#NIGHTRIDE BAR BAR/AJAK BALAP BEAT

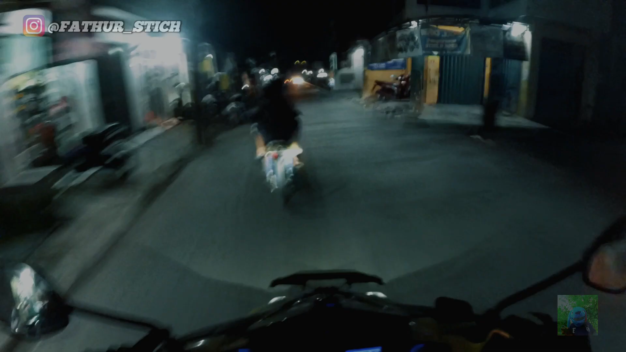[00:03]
Gak ada lampunya, gak ada apa-apanya.
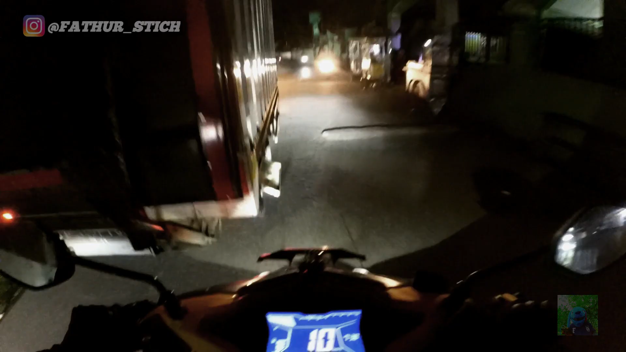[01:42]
Aduh. Us. Gua kira truknya mau rubuh. Us, anjir gila. Digeber dong gua dong, anjir. Gila.
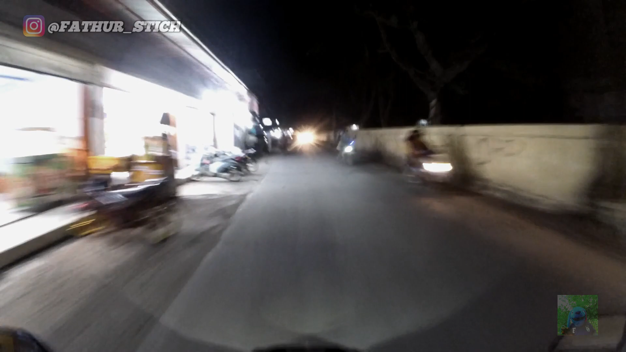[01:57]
Aduh, untung udah buka ya. Anjay, motor apa nih cuk?
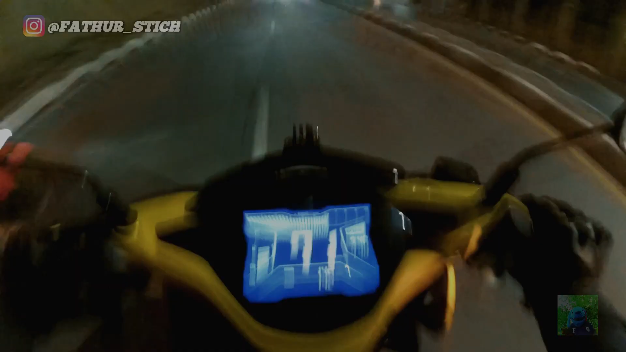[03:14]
Guys, di sini mulai ramai ya, harus hati-hati ya.
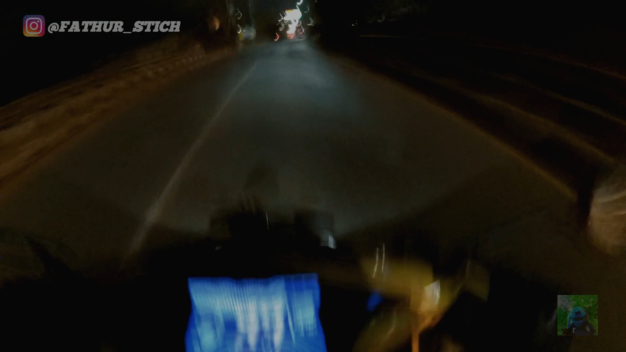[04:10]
Anjir, barbar. Aduh, ya Allah, barbar. Tergoda gua, ya Allah.
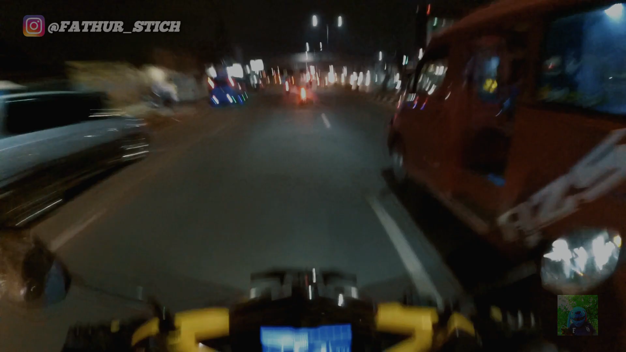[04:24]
Tetap hati-hati, guys. Lampu merah, guys. Buruan, guys, lampu merah. Kita udah kayak pembalap, anjir. Nunggu lampu merah.
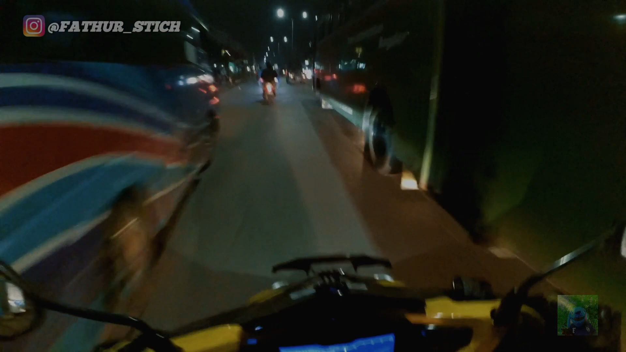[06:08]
Bismillahirrahmanirrahim. Oke, awas, hati-hati guys. Pertigaan, pertigaan. Mama santuy gitu, nggak pakai helm gitu, mama santuy. Kima. Tikung saja guys.
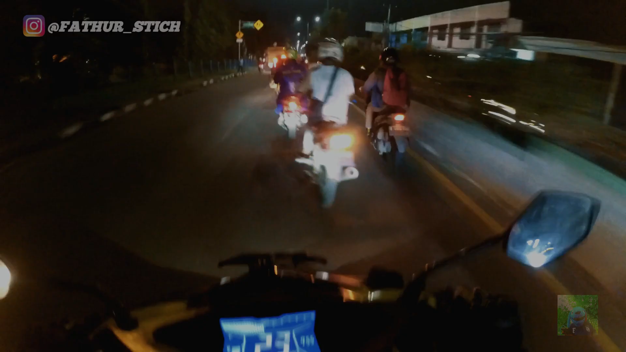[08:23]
Wush. Barbar, barbar, anjay, anjay. Hampir aja tuh.